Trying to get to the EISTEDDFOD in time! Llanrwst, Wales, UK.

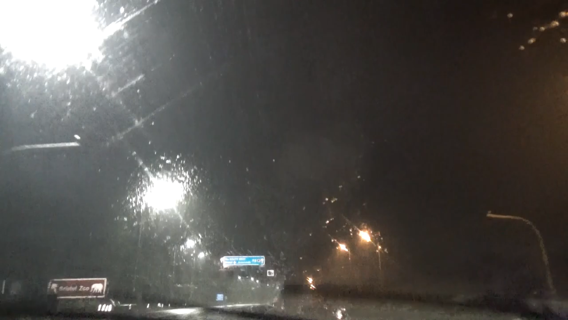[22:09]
We're in Bristol now. Shouldn't be too much longer hopefully. We've come across a lot of surface water on the roads here. Some really, really massive puddles but we're going uphill now so I don't suppose we'll see any more. There's the Clifton suspension bridge. There it is. Look. Clifton suspension bridge. I thought we'd hang a left and then it's basically otherwise.